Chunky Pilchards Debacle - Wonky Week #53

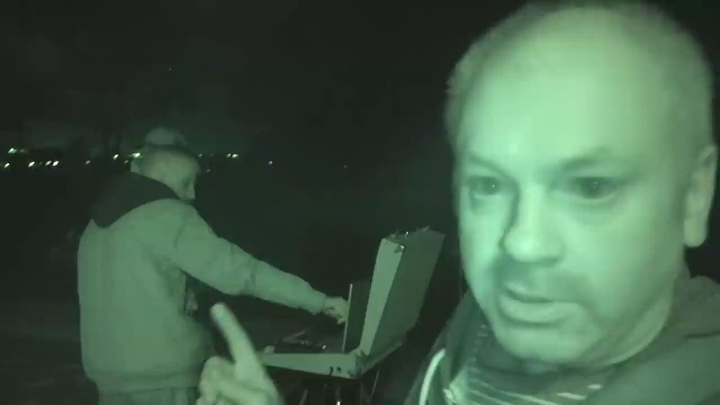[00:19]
The astronomers are milling about discussing astronomical objects and stuff. I don't know. I don't know what they're talking. They're talking about some galaxy. Surprising. I've seen your face on it.
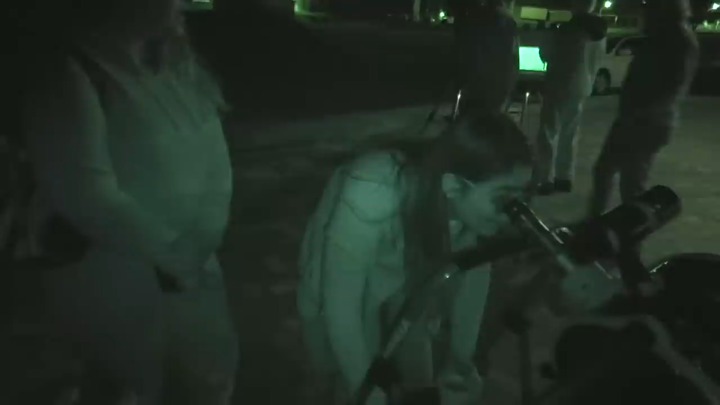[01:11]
What about Uranus? We don't talk about that. Well the sea conditions tonight. The sea conditions tonight appear to be the best we've ever seen ever anywhere.
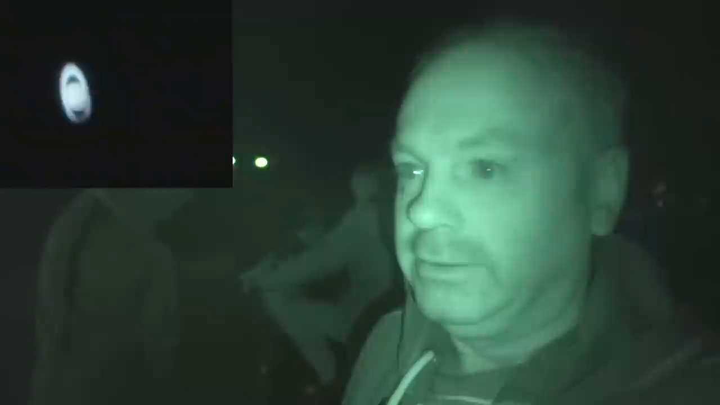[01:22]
Saturn looks magnificent. There's a little bit of cloud coming now. You see that cloud? It's a bit hard. Anyway we cranked up the magnification to 300 on my telescope.
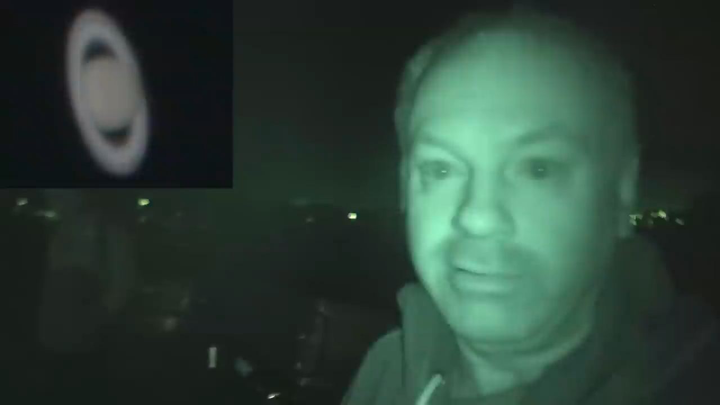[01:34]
And then 500. 500 was a bit too much. But 300 is pretty good. Let's have a look in my telescope.
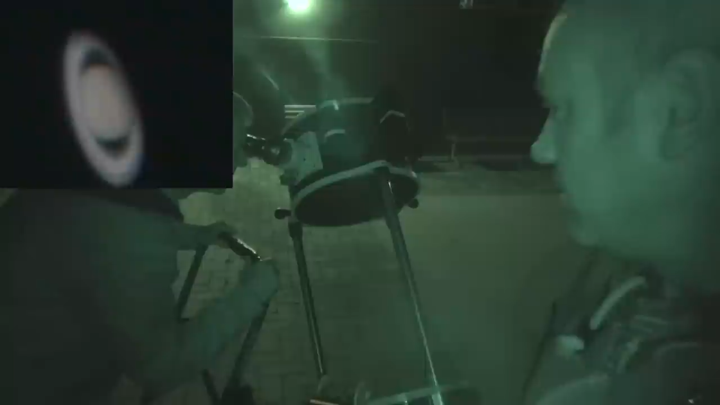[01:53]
That's still the 300 power. Really? Yep.
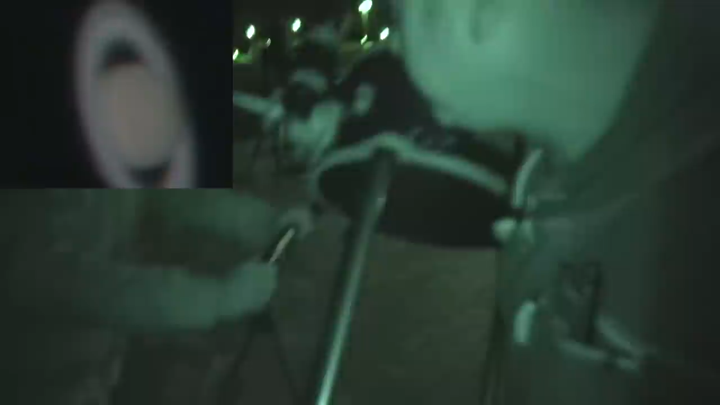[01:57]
Well it's tracking it pretty well if it is. Yeah it usually tracks pretty well.